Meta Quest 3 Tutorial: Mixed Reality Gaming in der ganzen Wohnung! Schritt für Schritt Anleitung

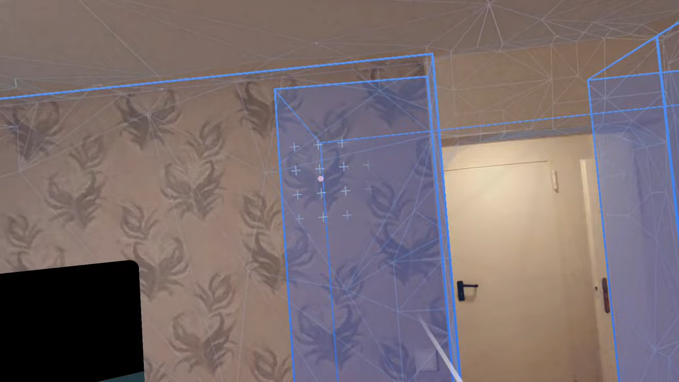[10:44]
Und das war das, was mir wirklich fehlte. So, jetzt gehe ich einfach auf Abschließen.
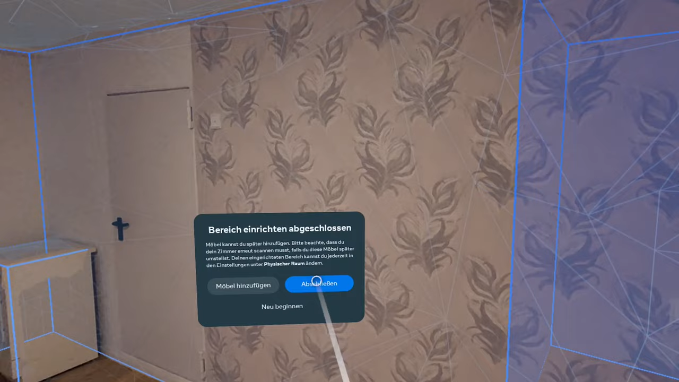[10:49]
Und ja, schon haben wir das Multi-Room-Setup.